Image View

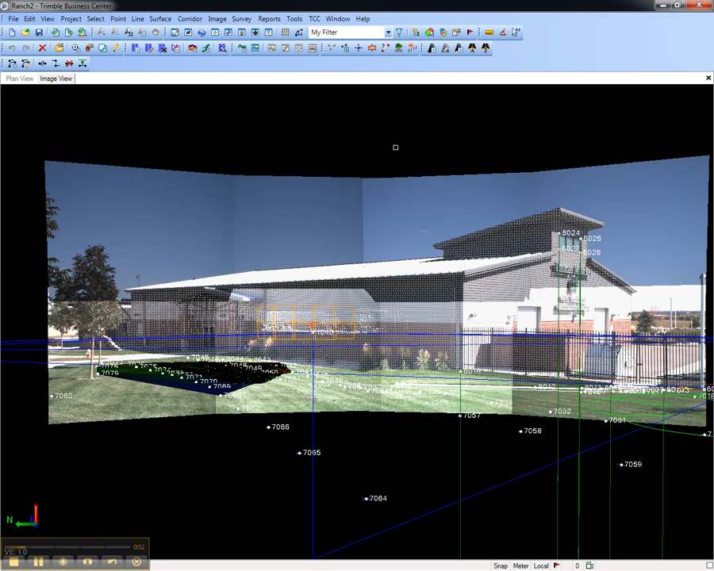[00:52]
Here's the image view from the perspective of station 1020, and this is as though I'm at the Trimble VX that occupied this point. I can zoom in using my mouse wheel, or zoom out.
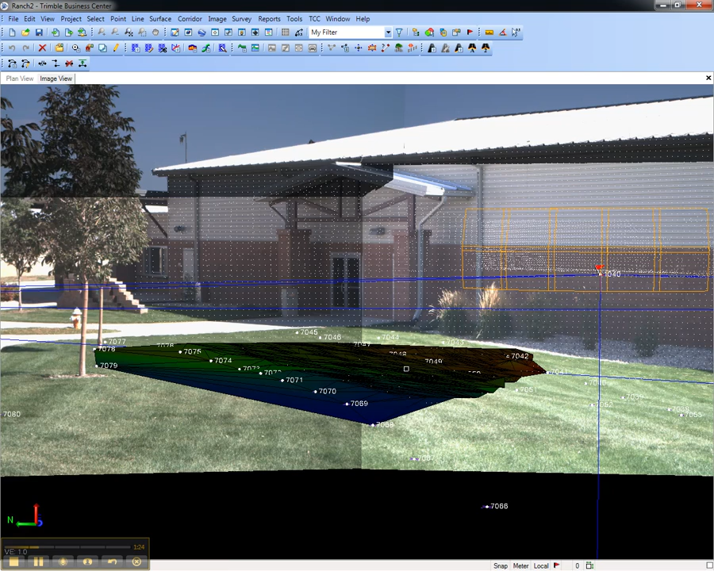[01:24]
To create an image view from the perspective of the other station, I would go to View, New Image View, and choose station 1040.
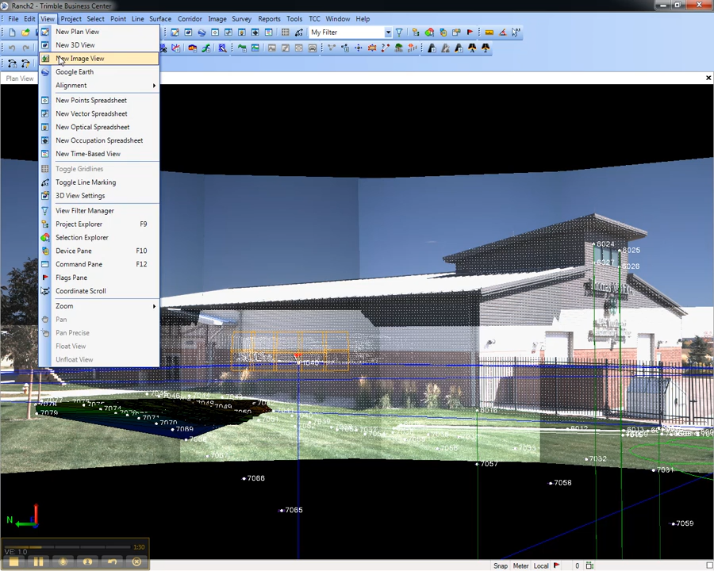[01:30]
This concludes this video on how to create a new image view in Trimble Business Center. this video on how to create a new image view.